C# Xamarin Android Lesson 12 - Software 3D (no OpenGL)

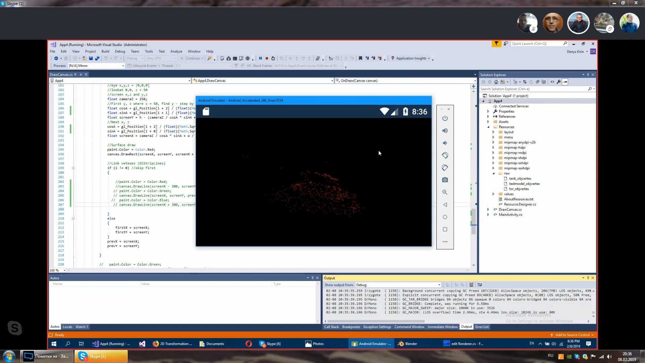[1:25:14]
да датчик расстояния вон у меня валяется на электромотору вперед ну да ты угол знаешь дальше смотришь все и сохраняя это все файлы файлы с вершинами вон отлично подгребаем